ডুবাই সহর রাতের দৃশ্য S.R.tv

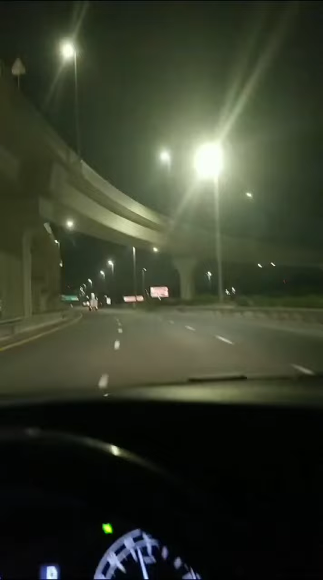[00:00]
সম্মানিতো বি঵ার্স ম্রুর দেশ ইউনাইটেড আরোব আমিরাতের আলাইম সহোরের দ্রিশো রাত্রে দিশোটা বেশ সন্দর জো ছতুর দিগে লা ইয়ান